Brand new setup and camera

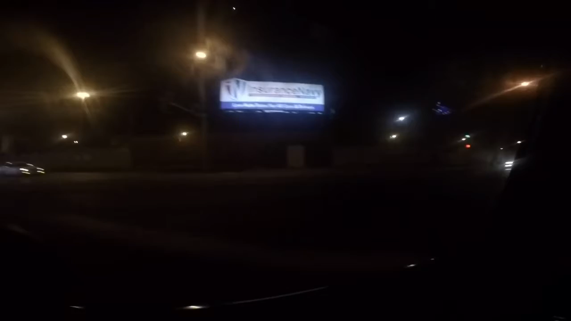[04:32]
that I recorded on the app Which I can download to my gallery on the photos, and then I can look like put it on my edits now As you can see just cars and just me turning around the camera what the camera